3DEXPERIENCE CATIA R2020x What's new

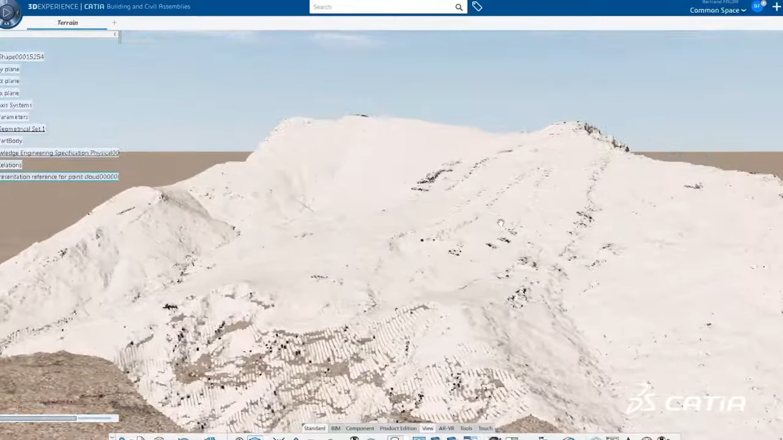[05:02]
Once imported, these large point clouds can be visualized, analyzed, refined, and edited.
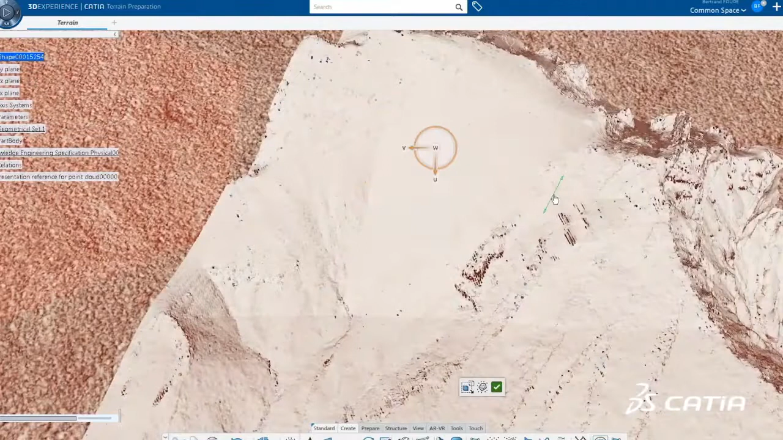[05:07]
Katia automatically recognizes 3D primitives in the point clouds,
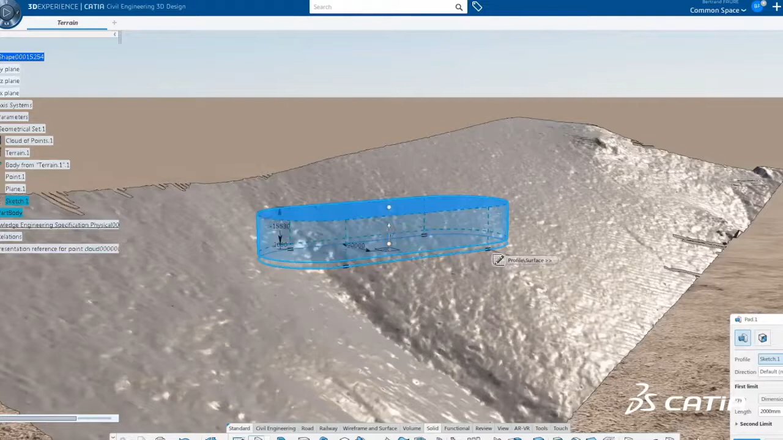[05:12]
and the parameters of these primitives can be edited and controlled.